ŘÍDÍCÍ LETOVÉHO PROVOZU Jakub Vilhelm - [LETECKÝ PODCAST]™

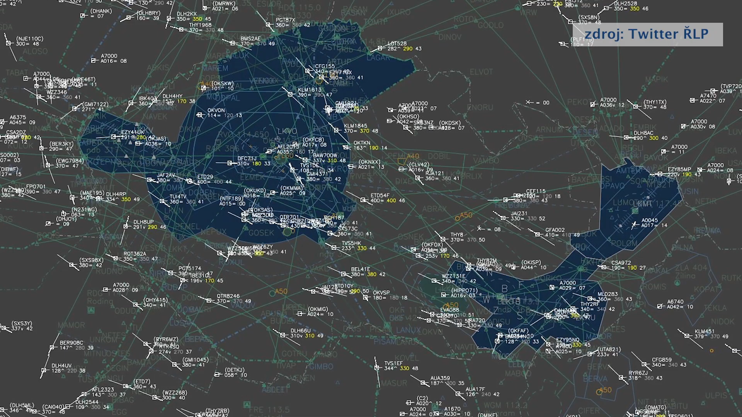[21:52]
A my je na nás, to učujeme my, v jakém přistanu pořadí. Takže nějak zhodnotíme tu situaci, máme nějaký nástroje, tam vlastně grafický, nějaký speed vektor, který vidíme, jak daleko bude to letadlo třeba za pět minut, za šest minut. Rozhodneme, teda tohle bude první, tohle druhý, tohle třetí, tohle třeba desátý.